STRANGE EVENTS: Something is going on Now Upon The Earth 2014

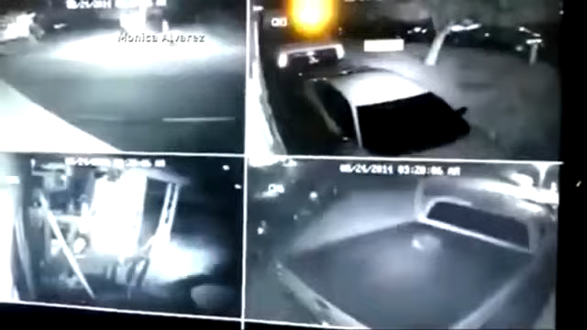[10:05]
Look at this surveillance video, cameras rolling during the quake itself, vehicles shaking as debris falls all around. And there it is on the map, the magnitude 6.0 quake hitting just north of San Francisco.
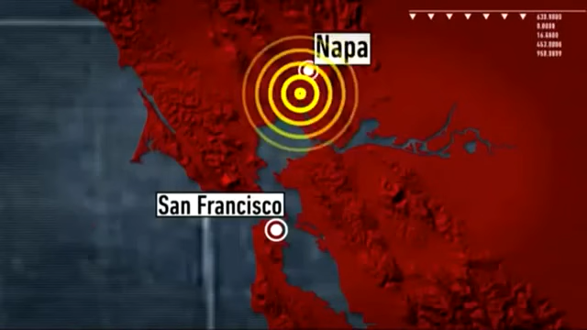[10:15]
The governor has declared a state of emergency tonight. 3.20 a.m. Sunday, the quake strikes in the dead of night. The earth-shattering moment caught on surveillance video shaking people out of bed.
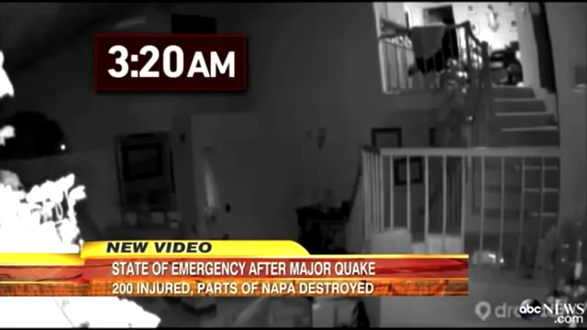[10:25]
I woke up and thought, oh my god, this is it, you know, this is the big one.